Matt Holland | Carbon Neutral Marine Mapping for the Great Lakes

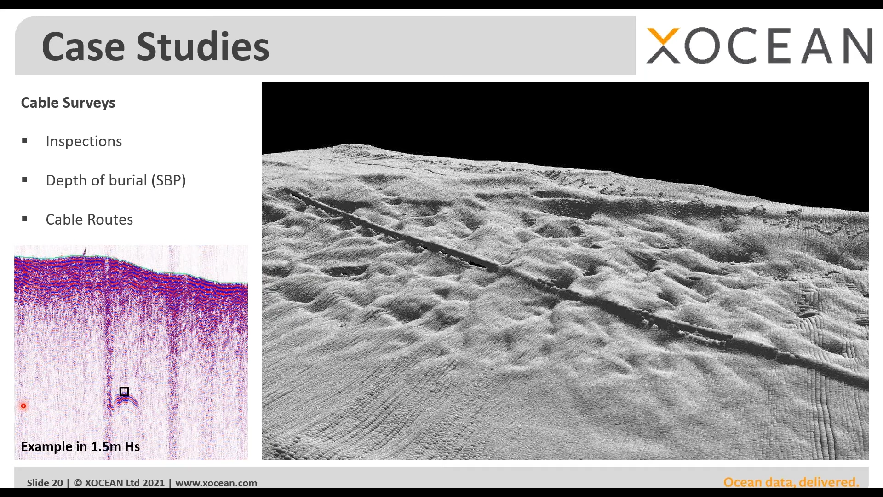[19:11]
mounted and identifying for the uh to determine the uh the depth of cover on that cable to to make sure that's uh protected in in certain areas and then as a final example um again with the usb being well suited for working very near to shore